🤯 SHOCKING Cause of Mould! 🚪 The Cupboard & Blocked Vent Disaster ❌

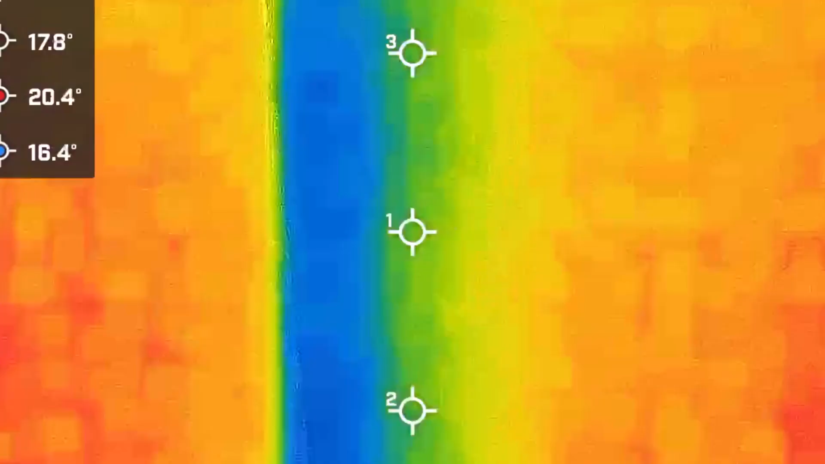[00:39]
the wall won't absorb moisture as well as it would otherwise do.
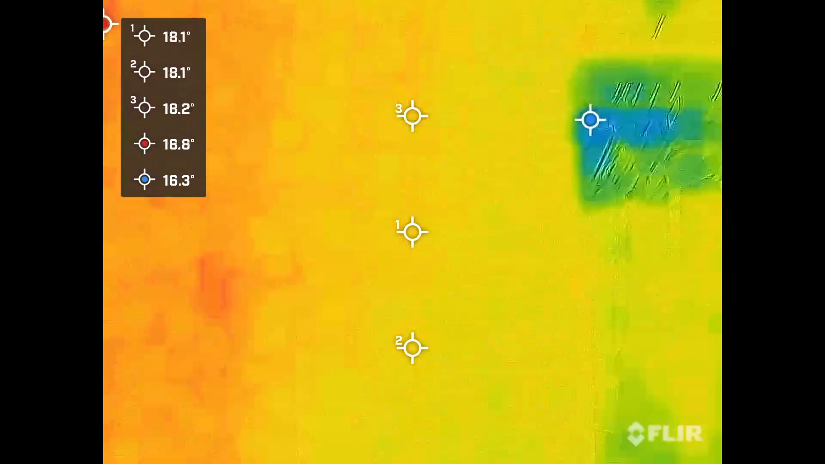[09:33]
So, do you see how, if you look up here.
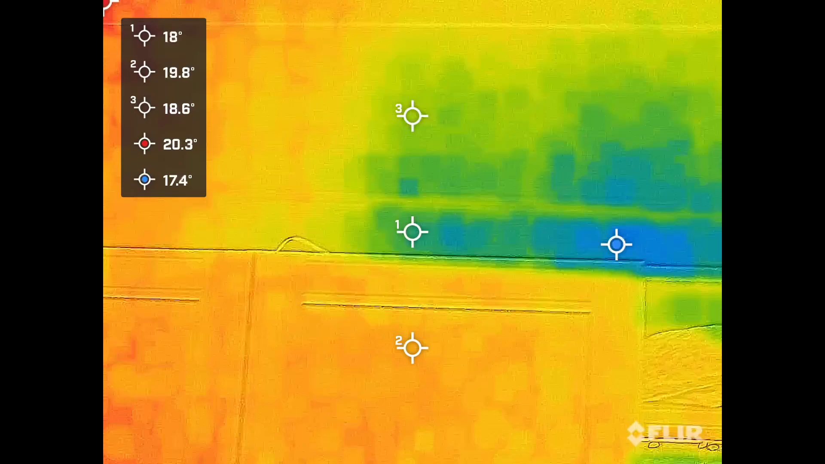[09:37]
So, that's external wall, the right-hand side, and internal wall, the left-hand side. So, the front door is more or less in the middle at the moment. So, your cupboard is on the cold side. Yeah.
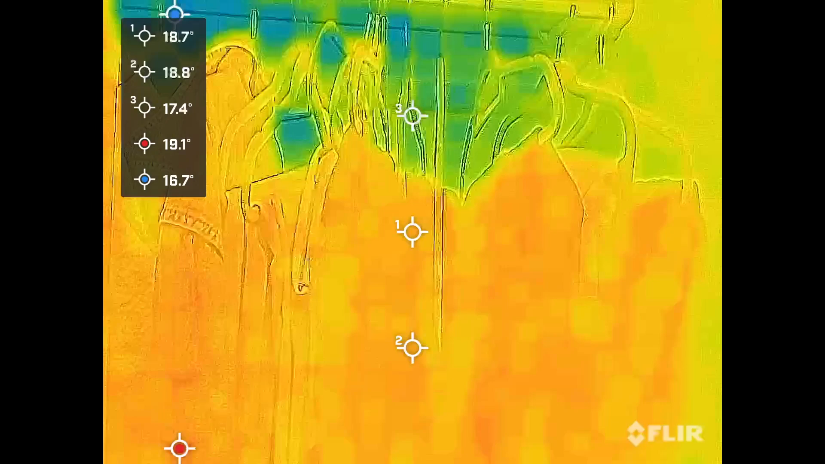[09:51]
And mould grows where relative humidity goes above 85% for long periods of time.
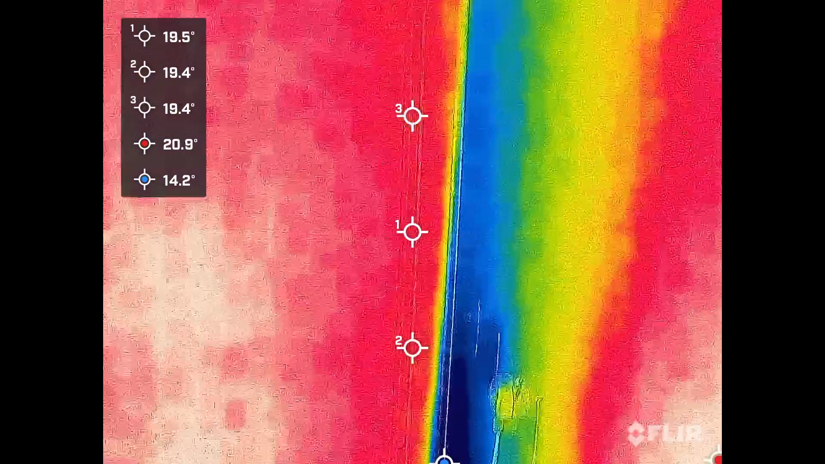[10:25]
And what's happening is the cold wall there, you see it's going down to 13 degrees centigrade. Whereas the internal wall is, what are we, about 19. So, it's about a 60 degrees centigrade difference.
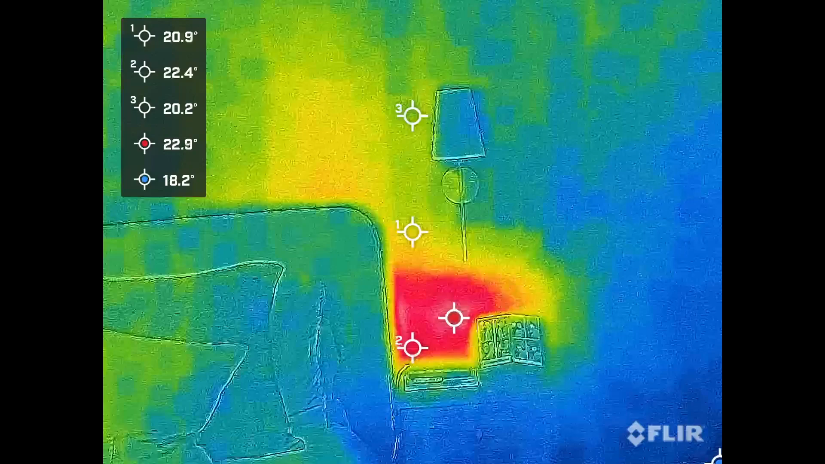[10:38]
Okay. And in humidity terms, that is 5 times
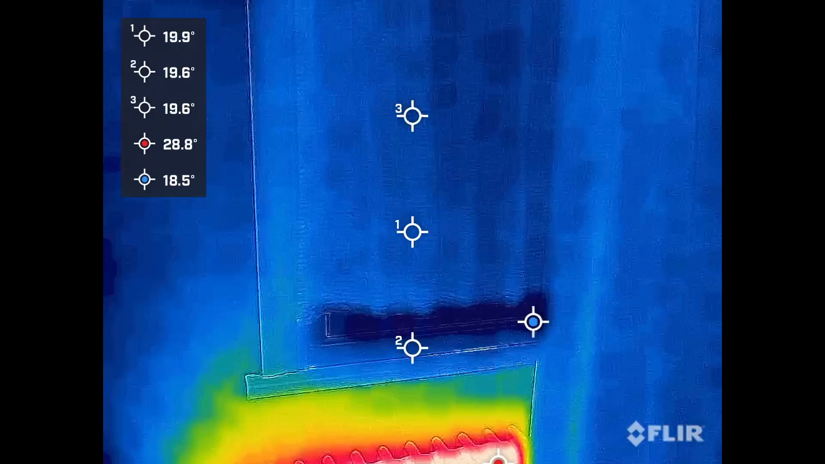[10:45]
6 is 30% relative humidity. So,
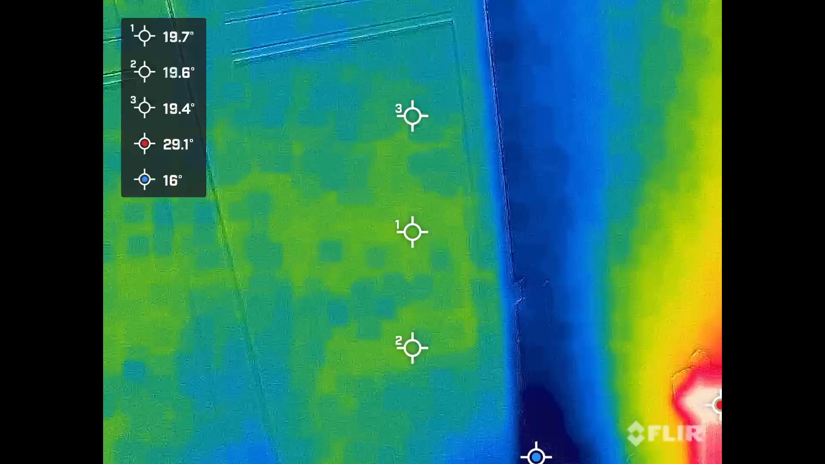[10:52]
if you've got a normal 60% relative humidity in the rest of the room, you'll be getting 90% in the corner, which is just perfect conditions for mould growth.
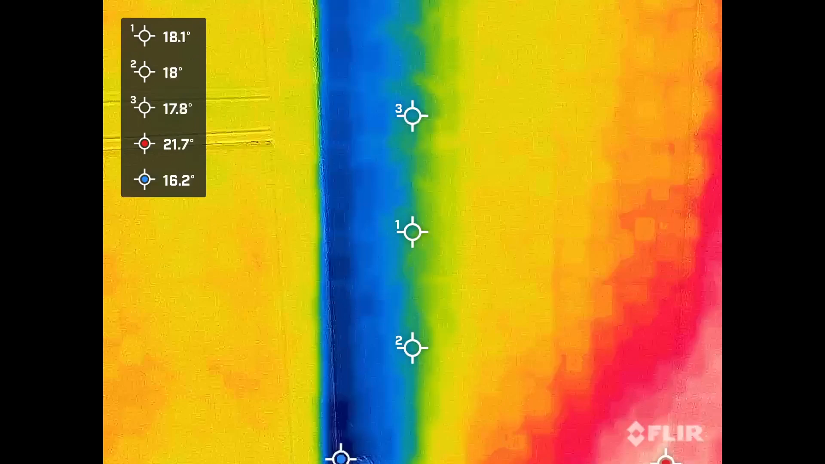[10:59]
Just what it likes. So, that's why you're getting it there. Okay.
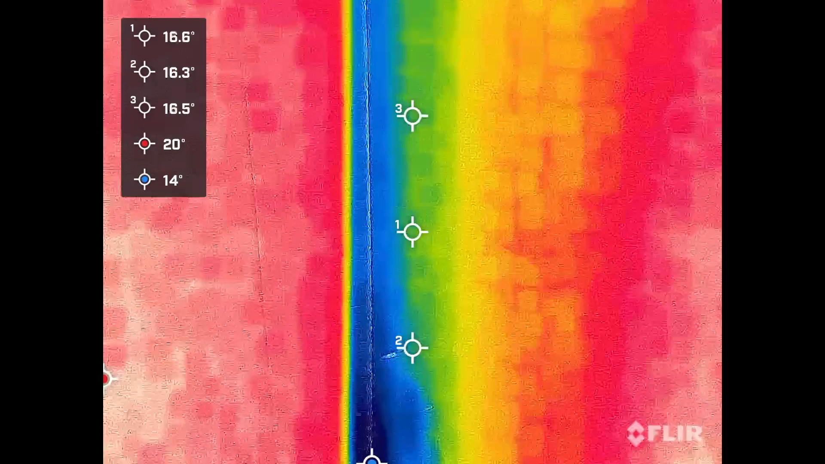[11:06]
And I'll go through lots of different solutions, but the primary solution is going to come from reducing the vapour. Okay. And I'll look at all the different sources and how to help that. But I think a secondary solution is quite an easy one and that is put insulation in around the
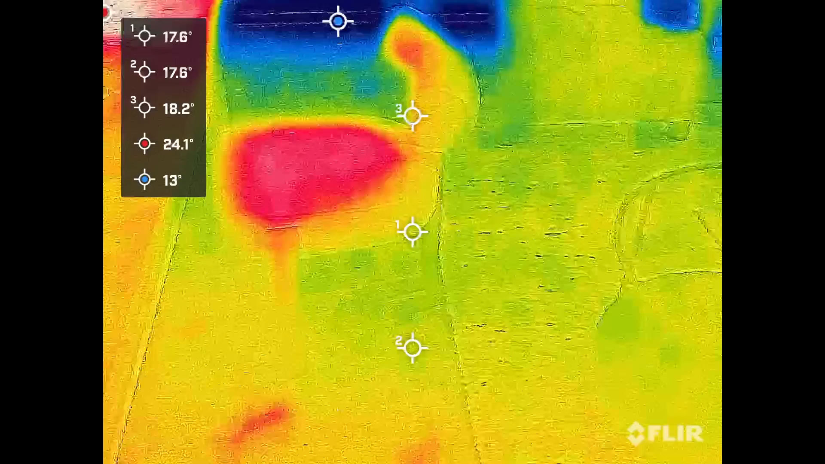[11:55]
When there's underfloor heating, you can see it on the thermal imaging camera, but I'm not seeing it now. You get sort of loops. Yeah.
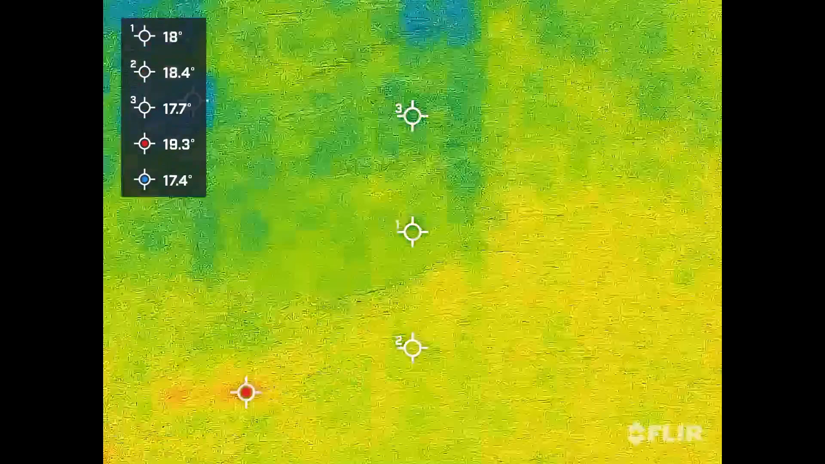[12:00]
Anyway. Oh, and the other thing is, do have a look at all the other videos I've put up because it'll give you a... A, it'll make you realise that I'm just doing it transparently to try and solve people's problems.
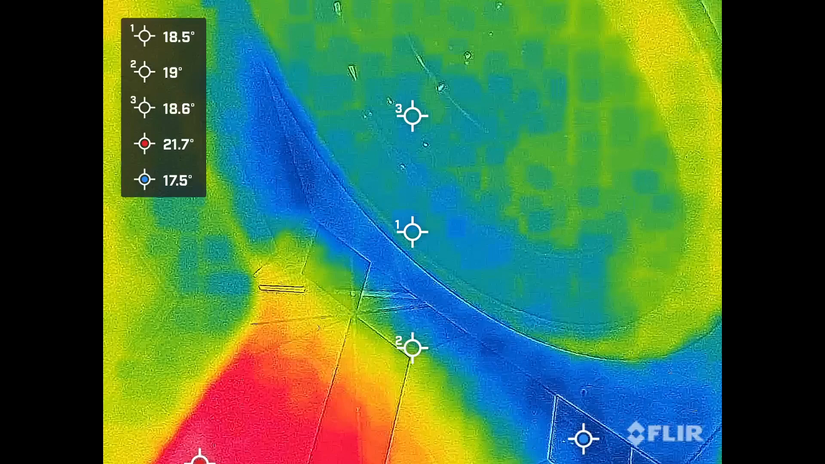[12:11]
There's lots of heat loss around here.
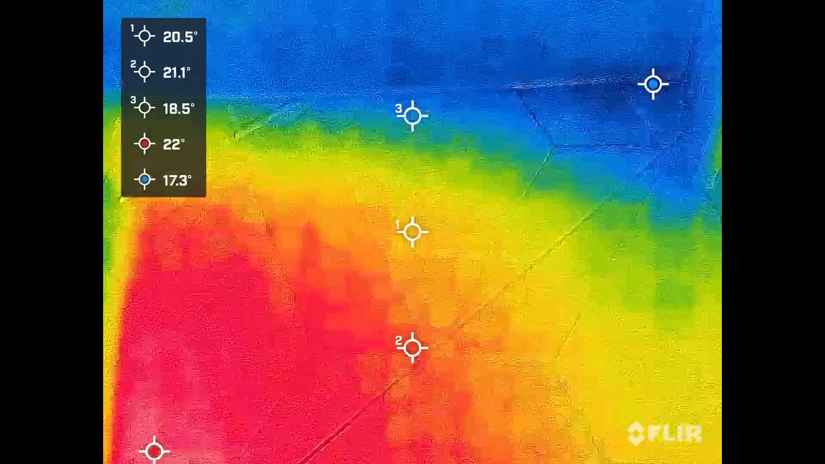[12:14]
And also, you have to remember there's no heat gain in the cupboard.